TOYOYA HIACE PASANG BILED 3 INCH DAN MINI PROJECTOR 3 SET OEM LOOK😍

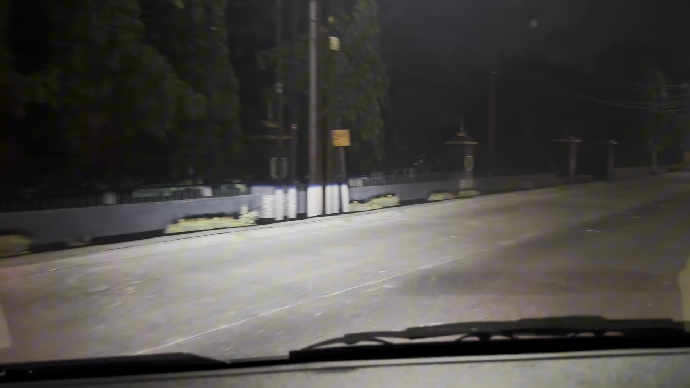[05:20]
Ketebalan kaca film sekitar 60%. Ini untuk dilihat headlampnya. Ini untuk lasernya.